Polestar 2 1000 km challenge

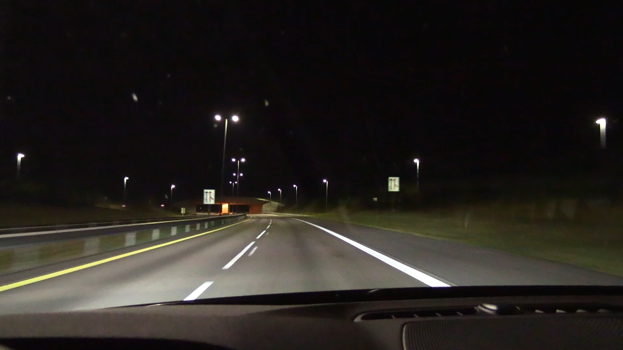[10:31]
We are the north of Gardermo now. It's getting close to 2 at night. We've passed Oslo quite fast. There was a little bit of maintenance work over there, but no left lane huggers. Very important. And this is what the new stretch. They have finally opened this stretch now. Oh, look at this. 110 zone. Woohoo!